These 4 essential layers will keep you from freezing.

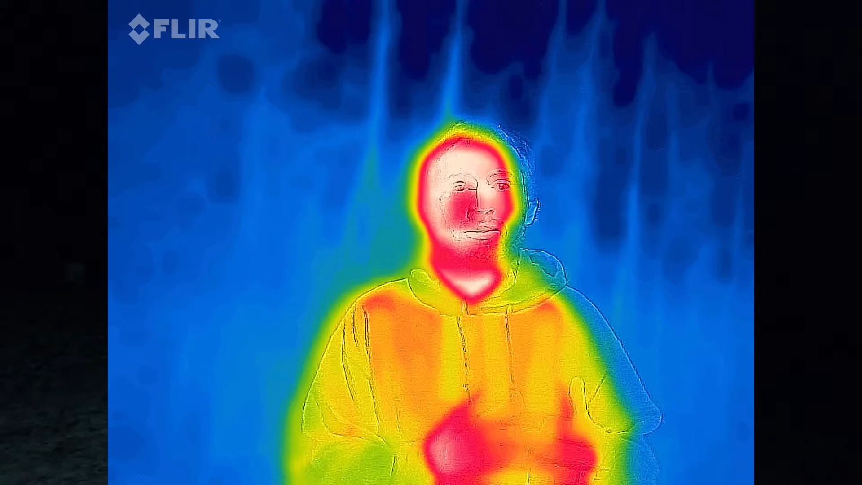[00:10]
including after being wet. So stick around for that at the end. What I'm using here is this thermal imaging camera.
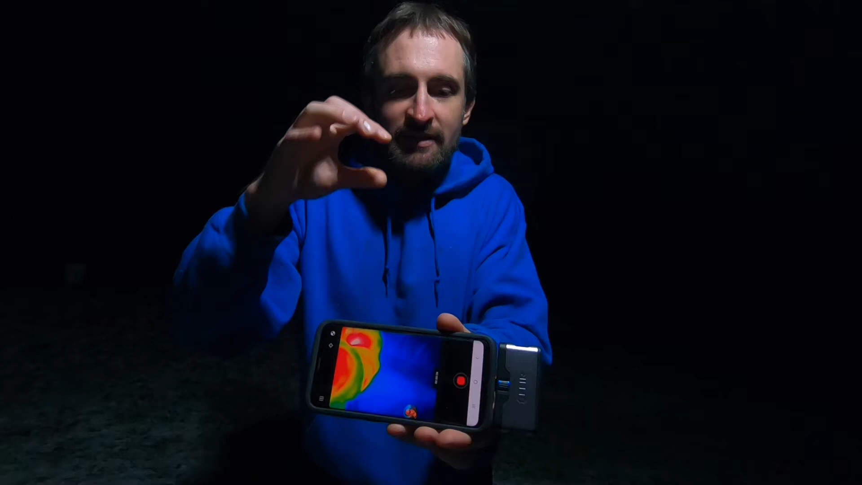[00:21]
It's a FLIR camera that is, you know, you can get for your Android or iPhone or whatever and it has a different kind of plugs. It was about 200 bucks when I bought it and you get some pretty cool imaging on here, which you'll see in the video.
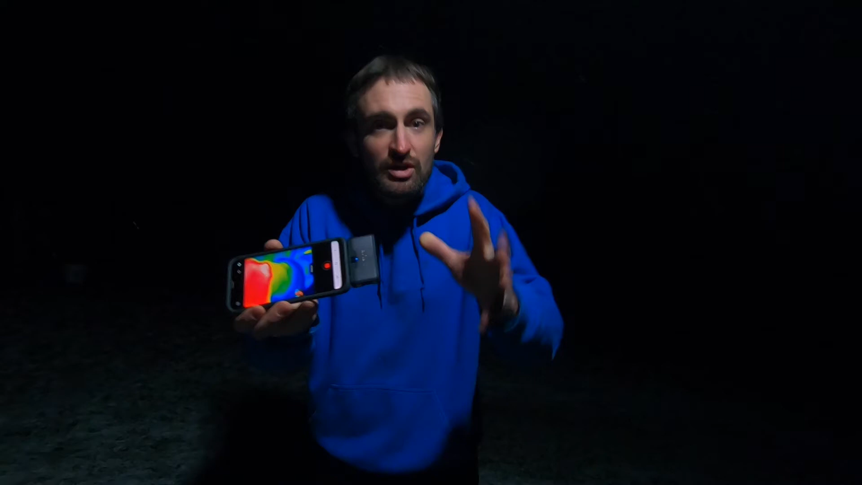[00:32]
So if you're interested in checking out where the wires are in your house or leaks or doing videos like this, then check out these FLIR cameras. I'll have the link in the description. All right, let's get to it.
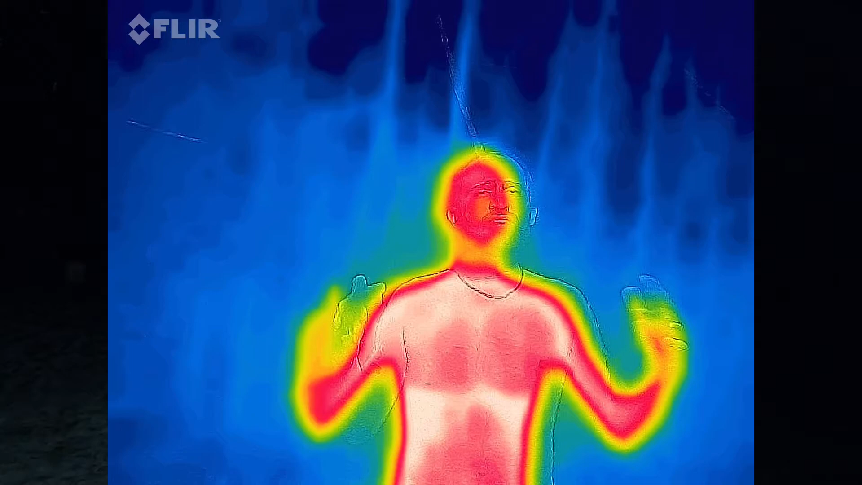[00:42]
So as you're watching this, you're seeing some different colors. The white is the warmest part, the red, the next warmest part. And that means that that's where there's a lot of heat escaping so that the camera can detect that.
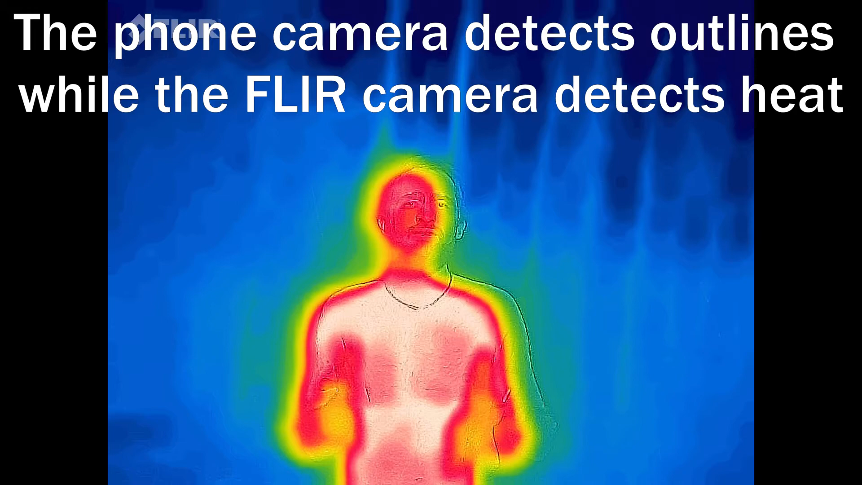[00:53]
The cooler parts of the blue and the greens, that's where there's less heat escaping.
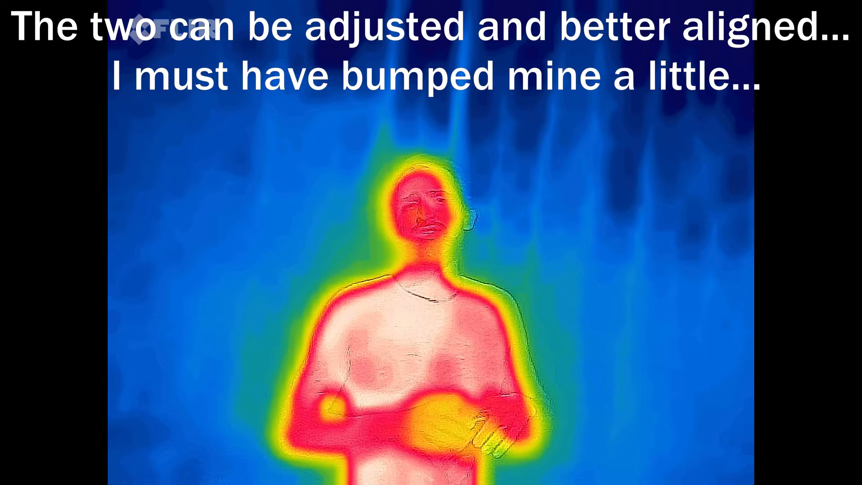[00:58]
So you're always going to want a base layer. So we're going to start with some bergaline pants.
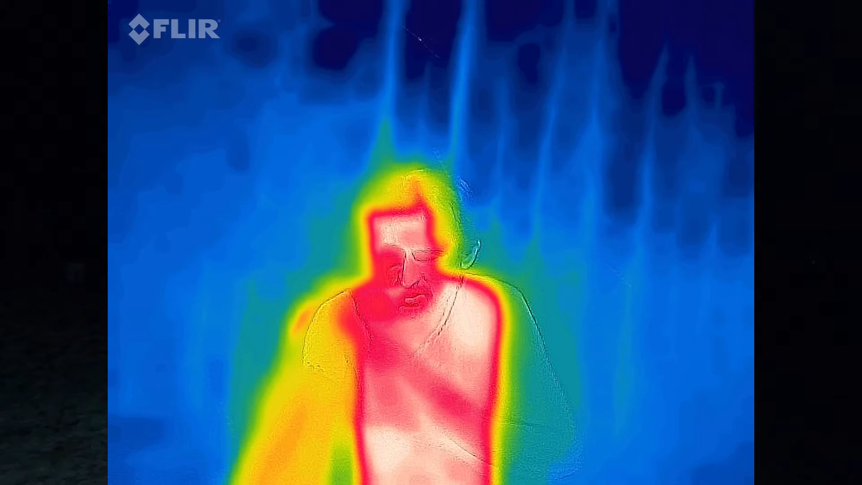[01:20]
So this is really thin wool shirt.
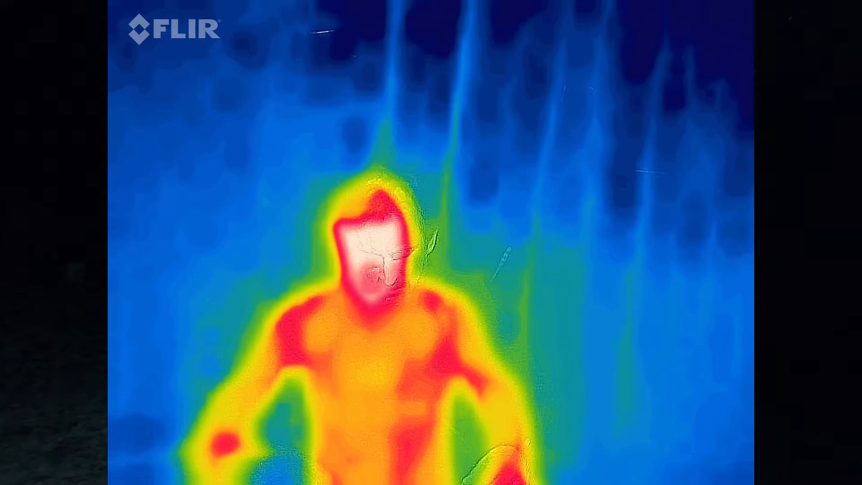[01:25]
All right, you'll probably already see a slight change in the colors, right?
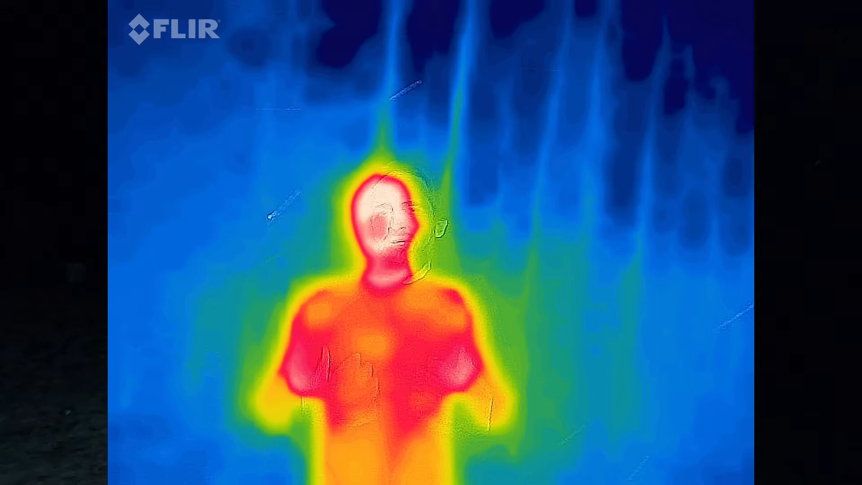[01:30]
It's already trapping a little heat in there. I feel some of the heat being retained, but it's still pretty chilly.
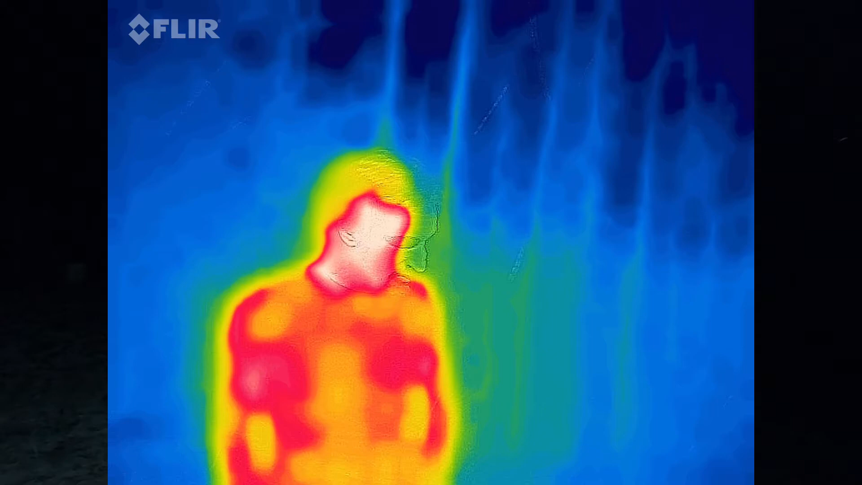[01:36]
So next, we're going to move on to a little bit of an insulative layer. Generally, what I use is a mid-weight fleece.
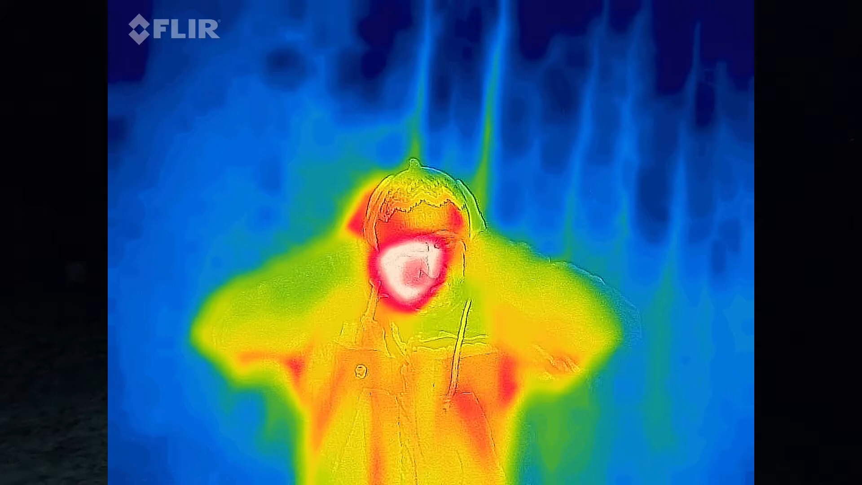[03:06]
When I think about layering a hat, I think a hat and then a hood.
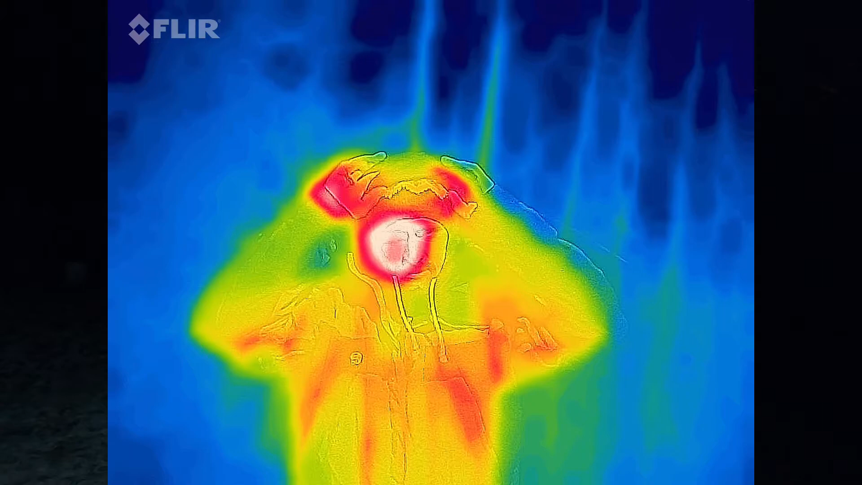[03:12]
And of course with this puffy, I've got the hood and then the outer layer hood as well. Be curious to see what color my hands are right now.
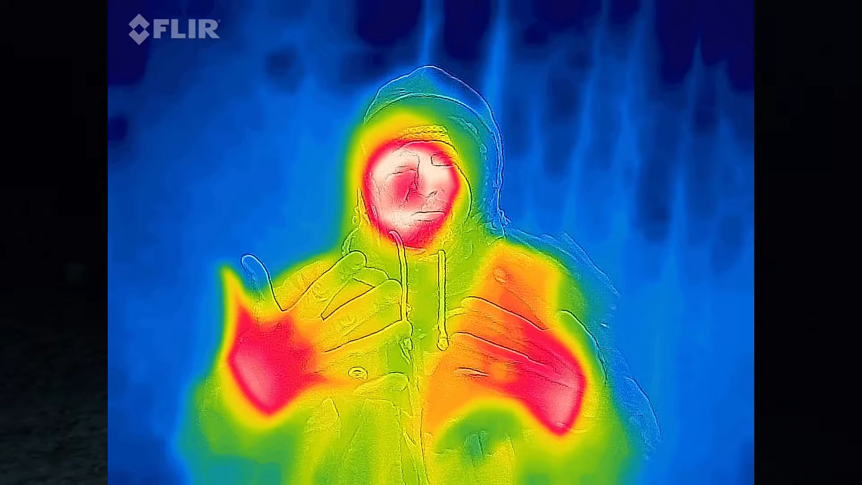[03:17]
They're pretty chilly. These are just thin gloves. You'll see that color change pretty quick. And then I want to show you layering with gloves. These are a thin mitten. It's literally just like a windproof material, a little bit of weather resistance.
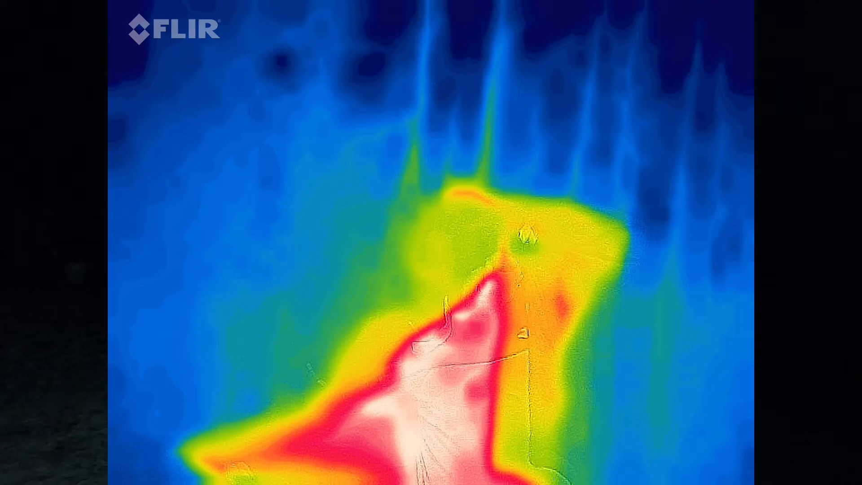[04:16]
We'll switch back to the thermal. I'm going to de-layer. So I took a bunch of layers off.
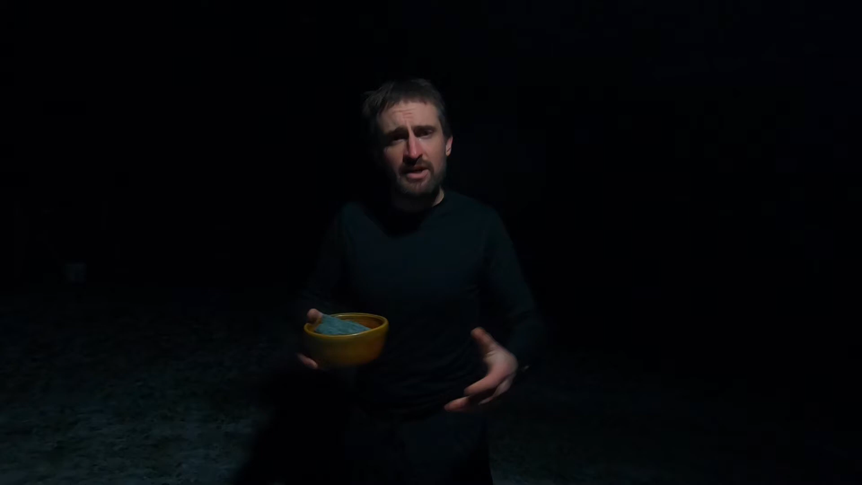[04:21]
So now what I'm going to do is I'm going to take this washcloth that's soaked. I'm going to rub it on my upper body when we switch back to the thermal and show you how fast it's going to cool down. There's a little bit of a wind out here. So let this be a lesson of like stay dry.
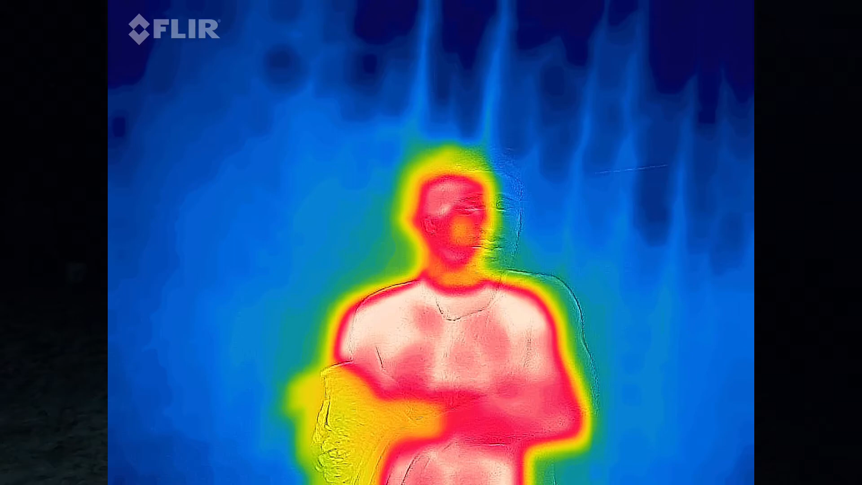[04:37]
Don't let yourself sweat too much. Adjust your layers.
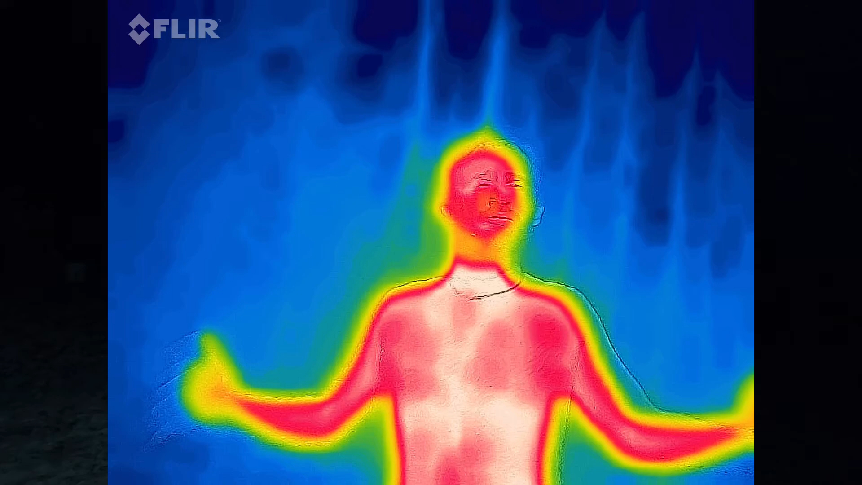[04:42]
So evaporation is one of the fastest ways you lose heat. I feel the heat going from my body. If you just get the bulk of the water off of you and then put your layers on, that you're going to be much warmer.
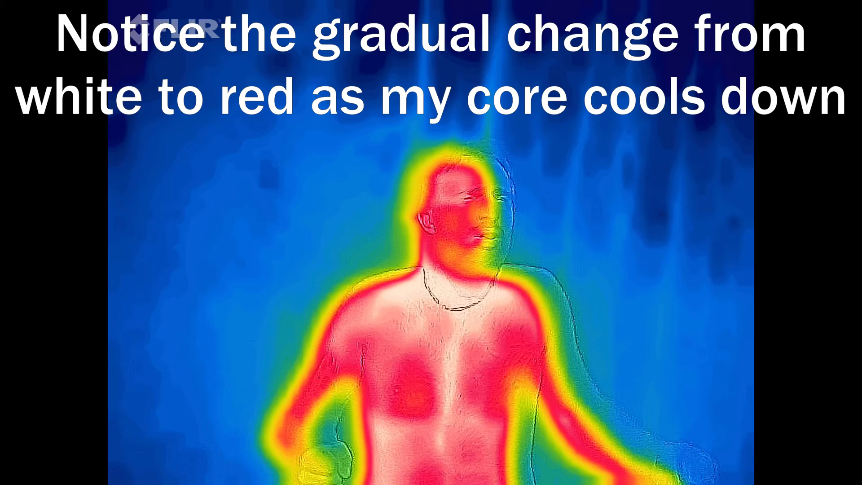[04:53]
Oh, that's a cold breeze. All right, after I'm done freezing my butt off and we get to the end of this video,